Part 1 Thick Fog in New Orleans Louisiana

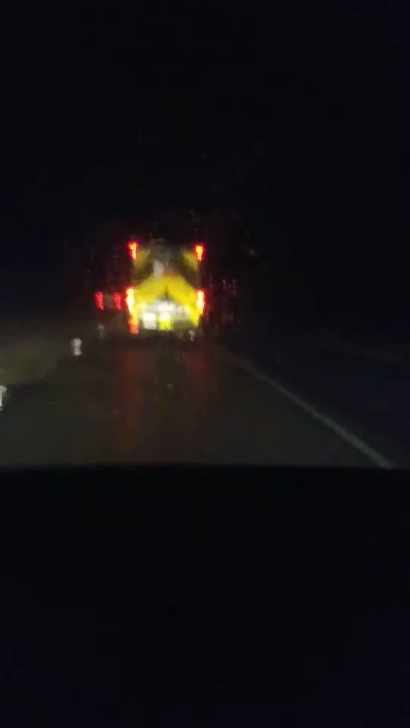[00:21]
look how wet it is and that's that's because of the fall real talk that's because of the fall watch i focus in over here look at that you can see it from the headlights the fall look how dim it is but look over on this side you can see that the fall just